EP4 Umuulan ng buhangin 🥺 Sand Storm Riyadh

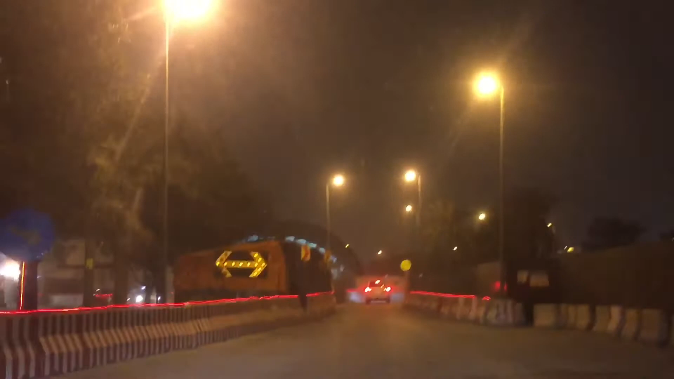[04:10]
Humps! Tingnan natin doon sa maliwanag pag nakita niyo pa po yung Mamlaka, yung Kingdom Tower.
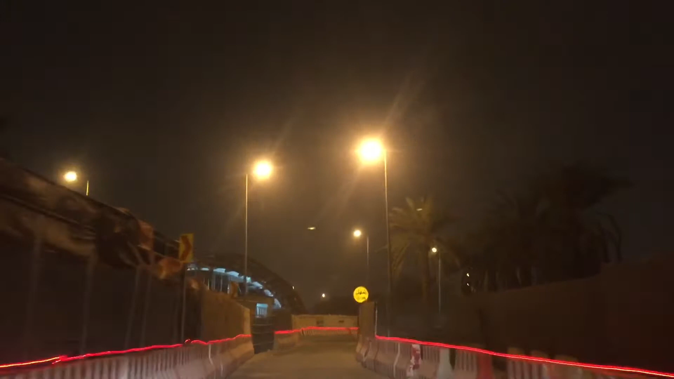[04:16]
Mamaya.
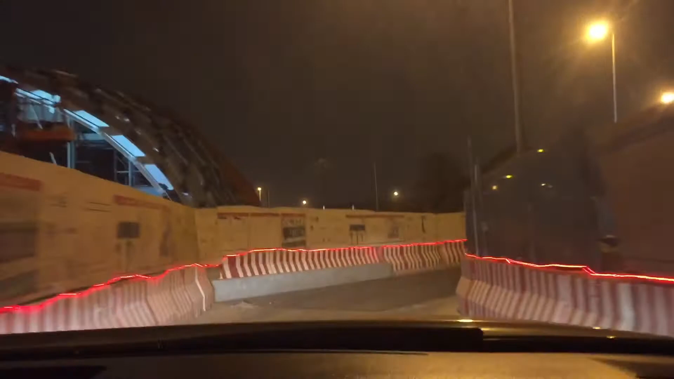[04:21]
Pero sa tingin ko hindi nakita sa sobrang ano eh. Sobrang alikabok.
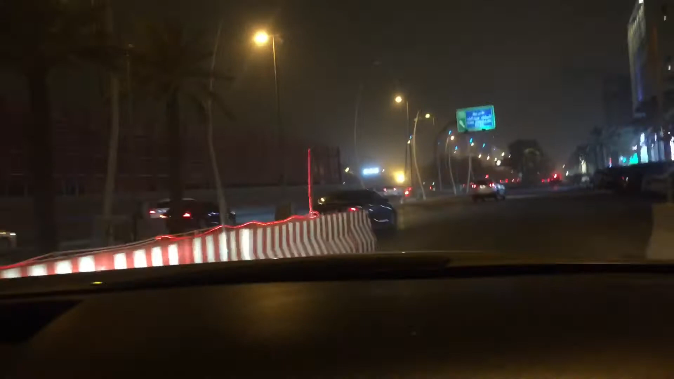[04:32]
Medyo maliwanag lapas nandito tayo sa highway. Hey, masalit na ako. Hindi pala tayo doon dadaan. Hindi po tayo doon dadaan sa may Mamlaka. Ah.
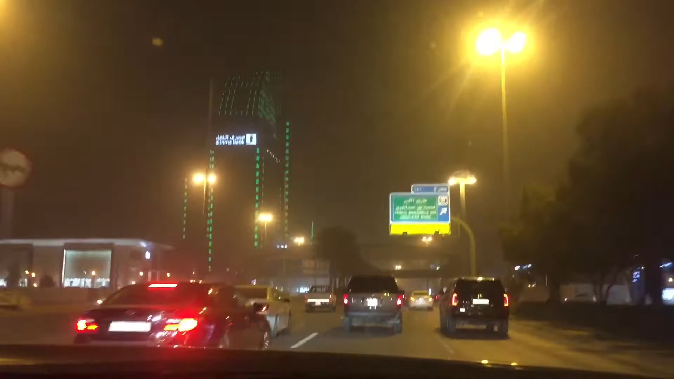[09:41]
Malapit na. Ah, pag malapit na. Medyo malayo-layo. Oo, talagang si, ano, yung sasakyan, nagmamadali yun. Nagmamadali siya. Wala, wala po ang Faisalia. Doon ako, yun yung unang building na naam. Ay, hindi pala yun. Yung library. Yung library dito, ang ganda ng pag-building nila. din ako na-amaze.
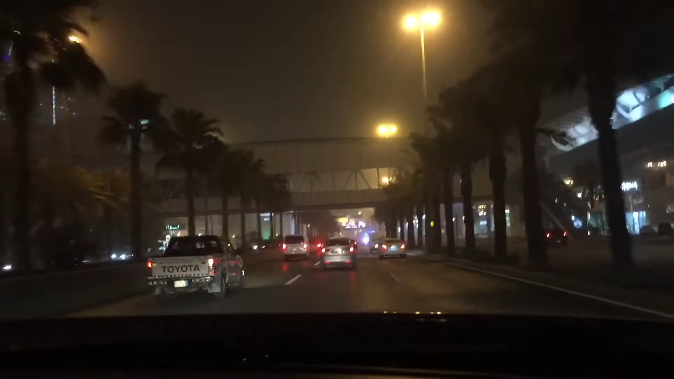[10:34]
Anong tawag dun? Tarha. Hindi siya tarha, yung black na pang, na pangtakip sa... Hindi ko alam guys kung anong tawag doon. Basta yun yung pantakip. Yung mata lang yung nakikita. Yun. Yung doon parang kinuha yung ano. Yung style ng mamlaka. Yun yung Faisalia. Hindi siya kita. Yung may tuktok na bilong. Hindi siya makita. Triangle style ang Faisalia. Yun naman pong isa yan. Yan po yung hotel.